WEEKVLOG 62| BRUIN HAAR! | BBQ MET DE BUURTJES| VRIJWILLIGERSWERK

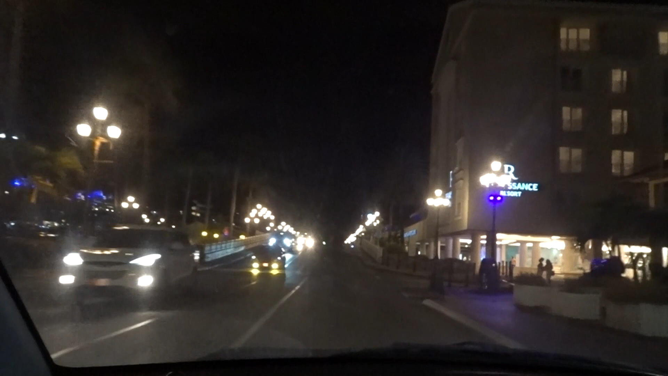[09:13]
Wow, kijk even hoe ziek Schipper is arrived. Ik wil echt nog een keer een cruise maken eigenlijk. 1 seconde hoor, daar komt hij, daar komt hij, daar komt hij. Eeuw.